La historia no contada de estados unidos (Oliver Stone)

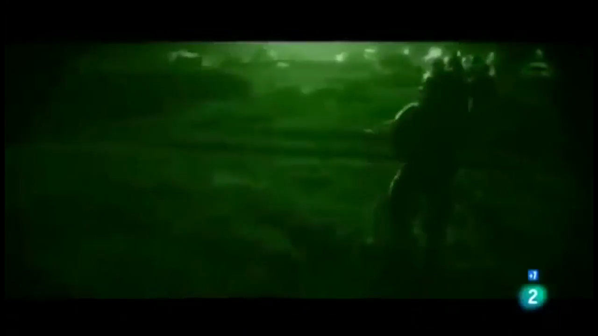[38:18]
en una audaz operación nocturna fuera de nuestras fronteras fuerzas especiales de la marina mataron a Osama Bin Laden que